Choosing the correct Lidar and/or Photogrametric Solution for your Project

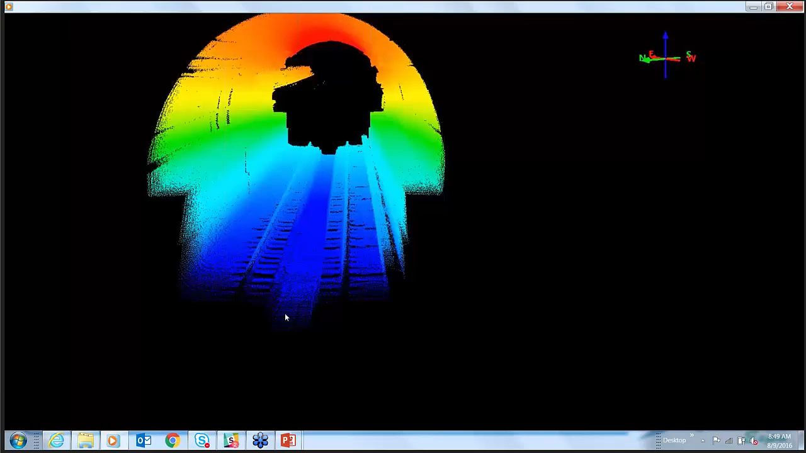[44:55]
Again, we could explain that to you. But there are tools where I could go down that
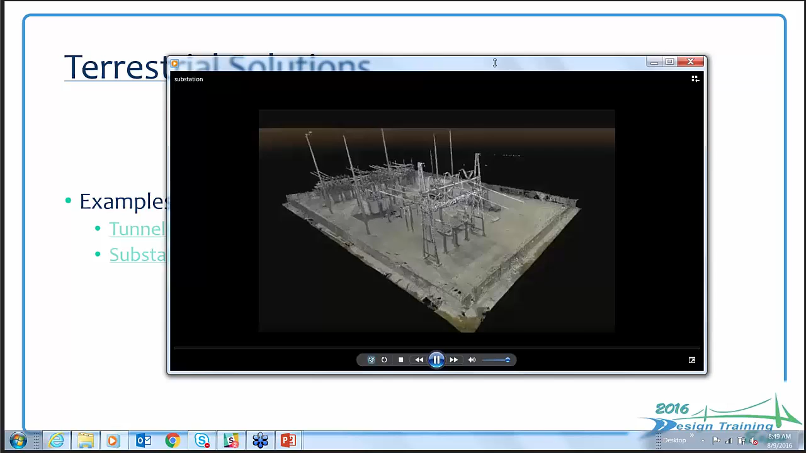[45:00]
and collect it in 3D and put it in civil 3D, project it into a section.
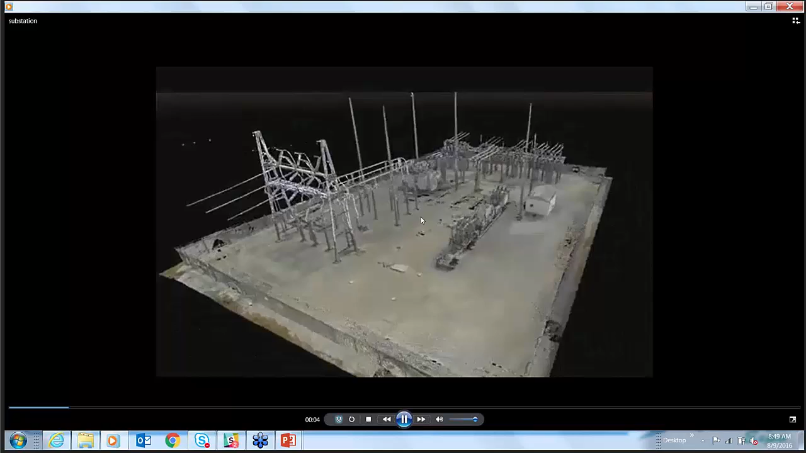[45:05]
Here's an example of a ferro scan of an electrical substation.
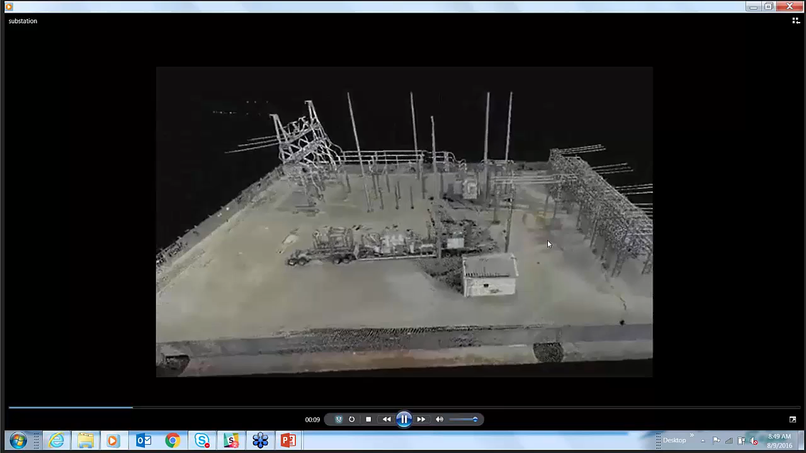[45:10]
So you can see real quick, I mean we went around this thing probably, I'd say 15, maybe 20 minutes.
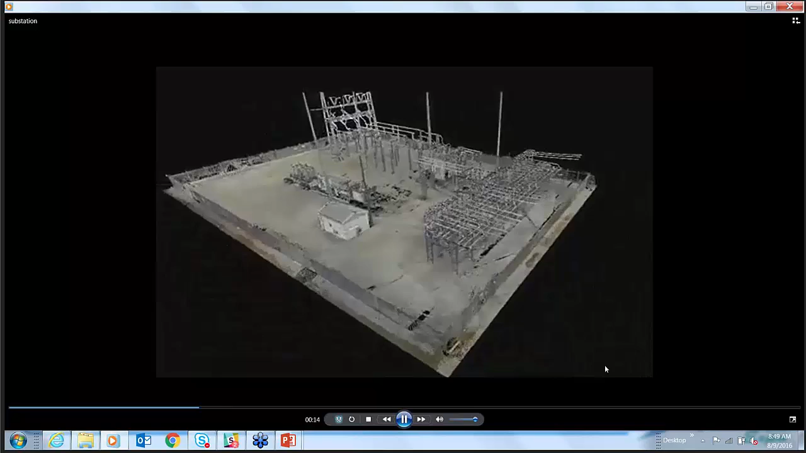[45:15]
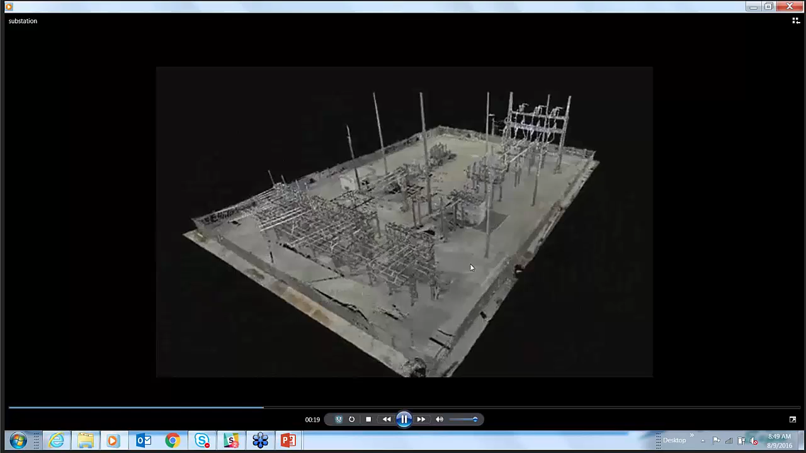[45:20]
But then you've got highly accurate data that you can turn around and do all types of work with.
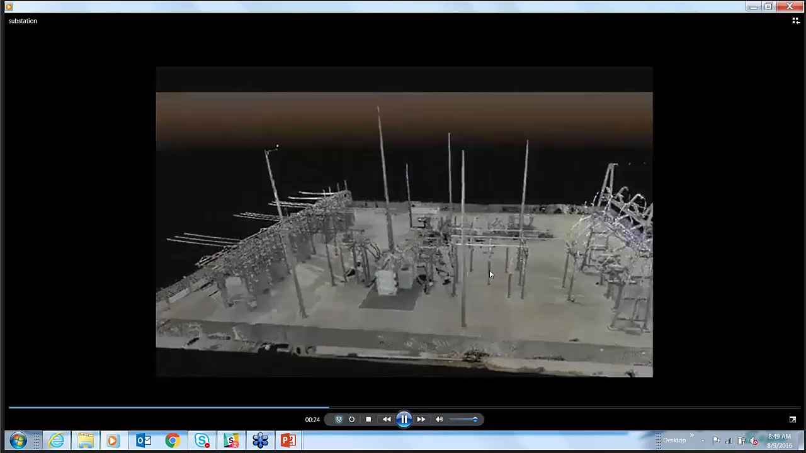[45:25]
So the brownfield on substations, this is absolutely perfect.
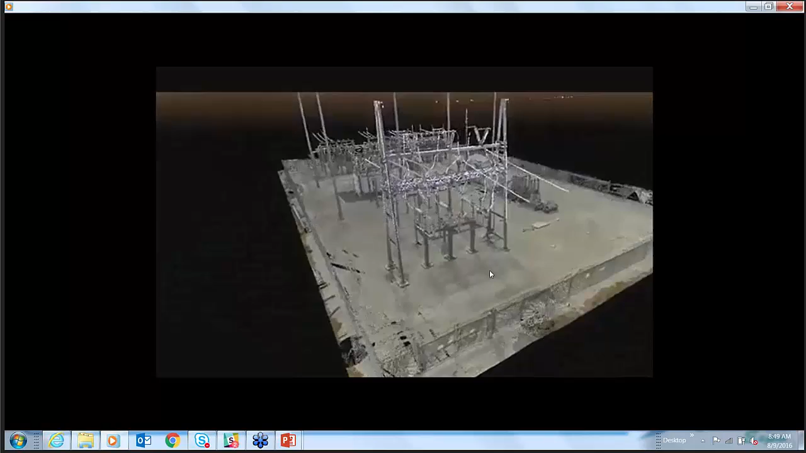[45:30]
Or anything that you don't have plans on, scan it and turn whatever you want into accurate plans.